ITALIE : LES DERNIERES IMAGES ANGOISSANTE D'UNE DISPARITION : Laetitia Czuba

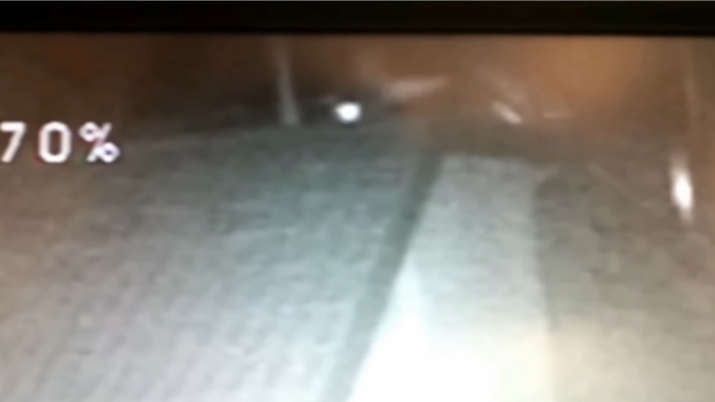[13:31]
comme si elle était en train de s'enfuir ou de fuir quelqu'un. Sans conteste, les images ne mentent pas, on est bien dans la résidence même devant laquelle le véhicule se trouve abandonné. Il était 22h15 précise quand ces images ont été enregistrées.